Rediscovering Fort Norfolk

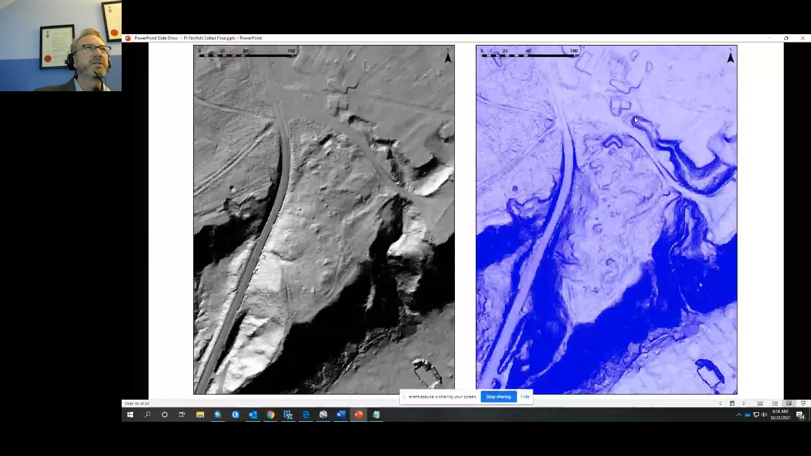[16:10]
in a lighter hill shade you know it's generally not natural so then we can start looking at this area in 3d so this is that same chevron shape we're looking um south towards the end of the bluff here so we have a beautiful straight line running right through here we have a strange triangular feature here and this is a nice right angle here and you can see another earthwork coming through here and a kind of a square platform over here and another right angle is going to show up over here and this is again uh kind of facing the other way so this is that straight line again uh 90 degree angle there's the ditch there's our bank here platform here another squarish platform here there's another
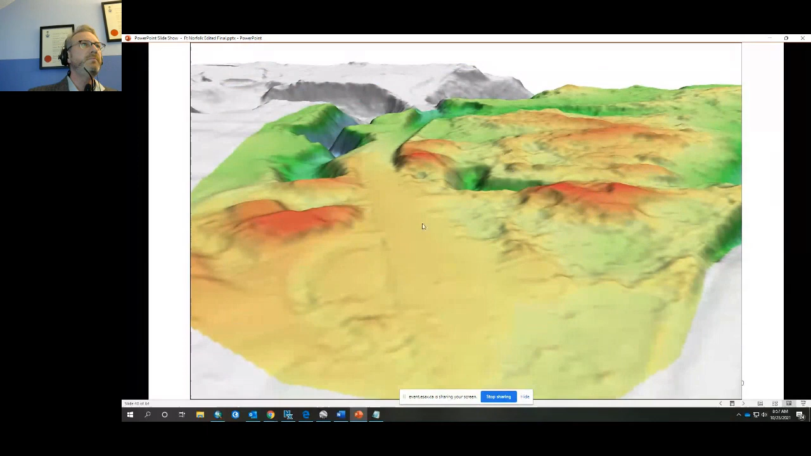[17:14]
card feature you can actually see a slight depression around this triangular feature here and you can clearly see this bank here turning on a right angle up there so what i did was i took the shaded elevation and i traced out the earthworks giving this image and i'm just going to quickly kind of quickly go through each one in turn so we have an inner bank here which is the u-shaped bank terminating in these two flat rectilinear areas each sides are roughly 30 meters in length so we're looking at 100 feet which is a good length for us the
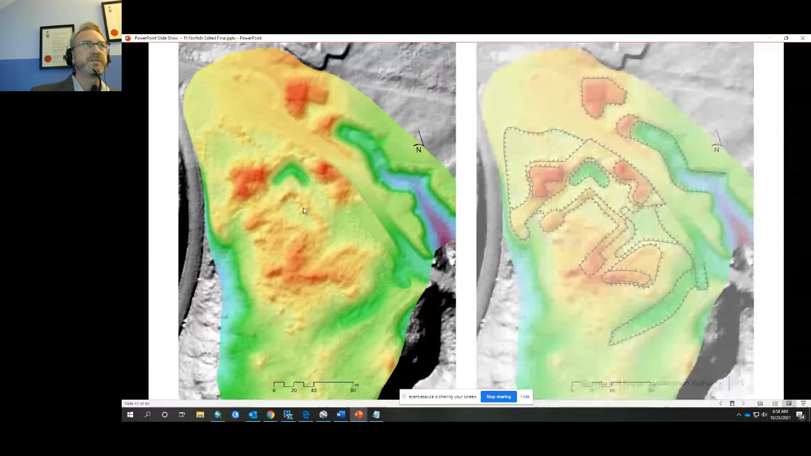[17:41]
time period and each corner of this thing is actually at a cardinal compass direction